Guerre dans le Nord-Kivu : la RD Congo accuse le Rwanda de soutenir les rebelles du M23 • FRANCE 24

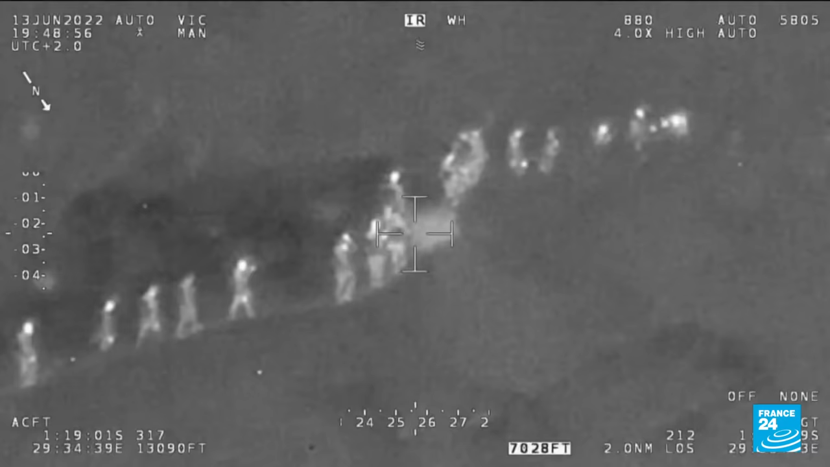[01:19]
comme ces photos de drones montrant des soldats avançant en colonne en pleine nuit ou encore ces armes et ces équipements retrouvés sur le champ de bataille.